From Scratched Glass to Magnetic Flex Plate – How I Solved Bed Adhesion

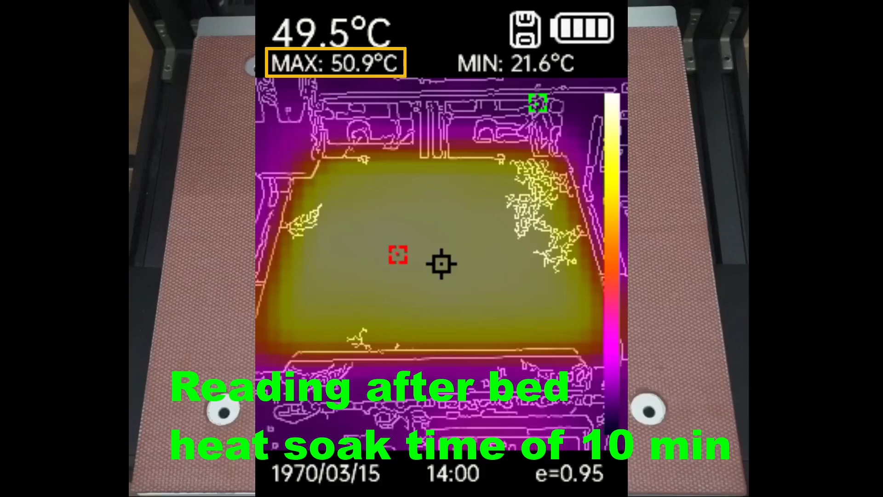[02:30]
On screen: max 50.9°C, min 21.6°C
And the second, the temperature on top of the build plate is off by 10 degree compared to the stock bed with a glass on top which is off by 4 degree.